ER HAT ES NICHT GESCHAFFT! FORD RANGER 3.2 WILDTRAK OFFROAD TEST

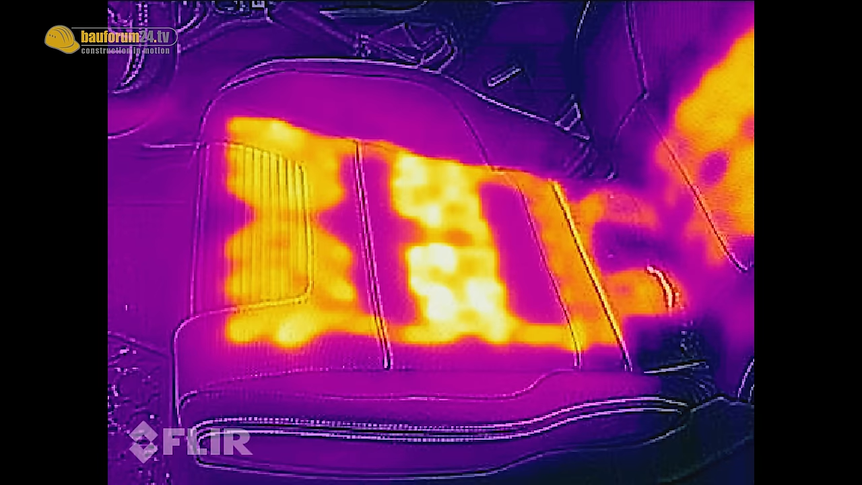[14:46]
Sitzheizung ist mir noch aufgefallen. Die ist, wenn sie denn in Betrieb ist, relativ gut, auch dreistufig.
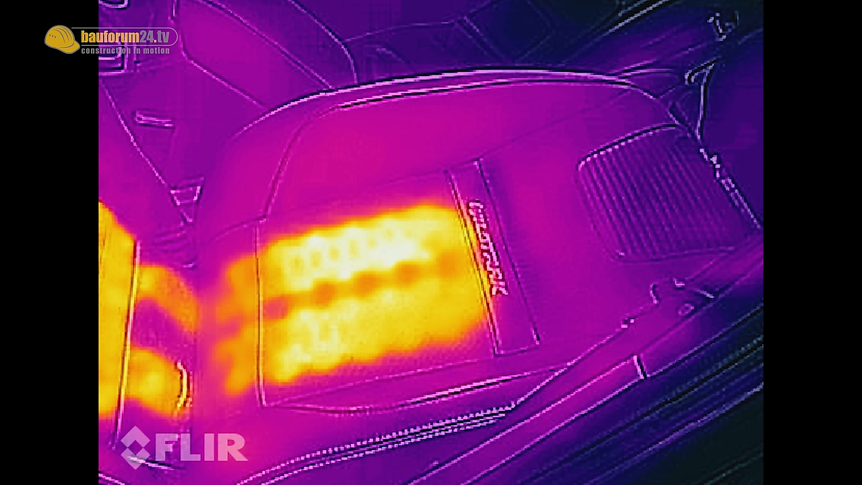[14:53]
Aber sie braucht relativ lange, bis der Sitz sich erwärmt. Das konnten andere im Test ein bisschen zügiger.